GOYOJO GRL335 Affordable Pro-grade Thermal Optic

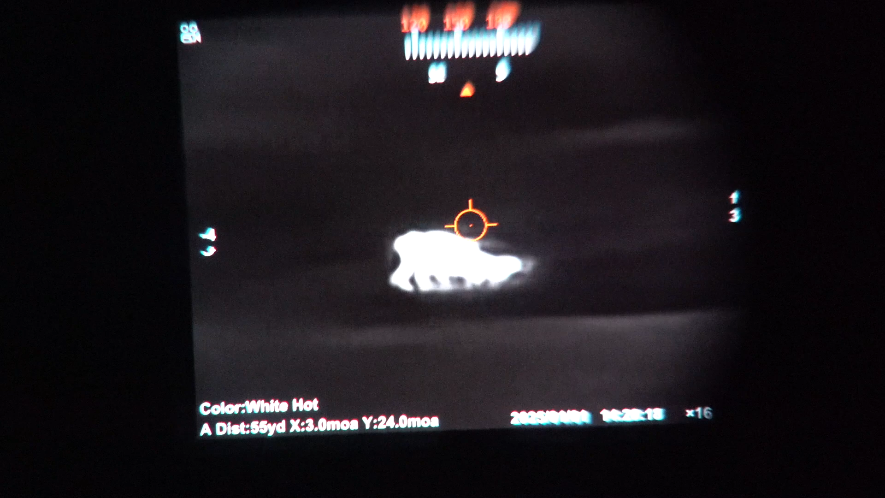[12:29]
that's white hot let's go through the different so let's zoom and weigh in that's iron red green hot fusion ice fire red hot
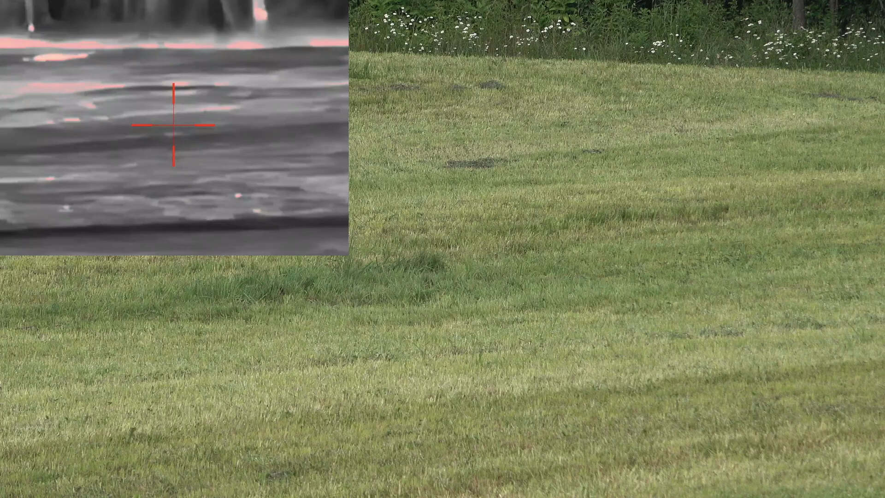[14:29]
there's another one that just came out, right there. Let's change the mode.